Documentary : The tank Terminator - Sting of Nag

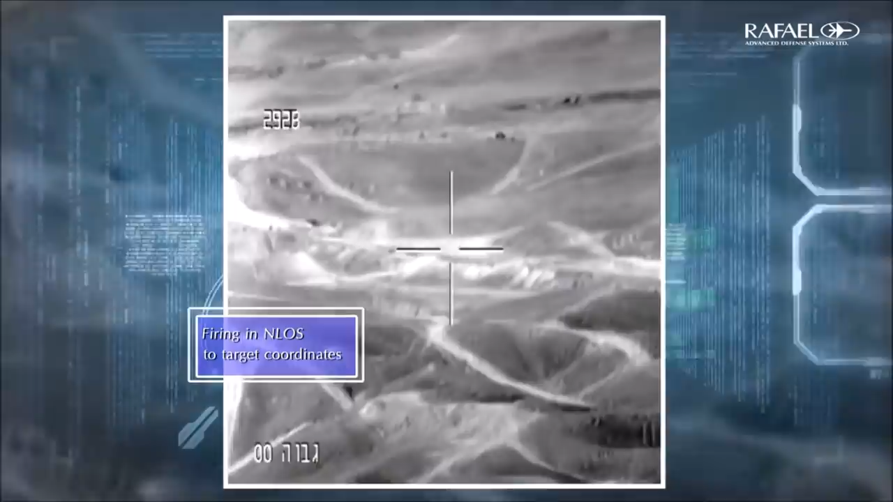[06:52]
Missiles में smart passive seekers का प्रियोग किया जाता है और इसी वज़े
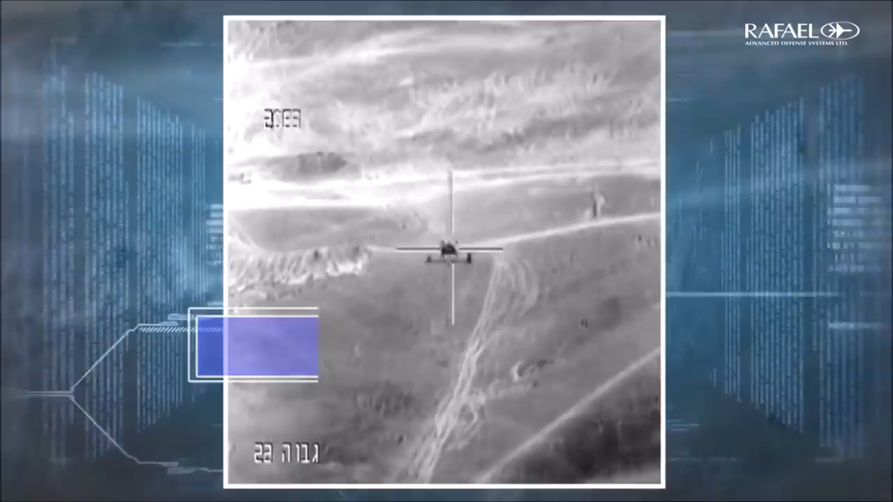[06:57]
से नहीं इन Missiles को guide करने की ज़रूरत पड़ती है और नहीं target के उपर laser माने की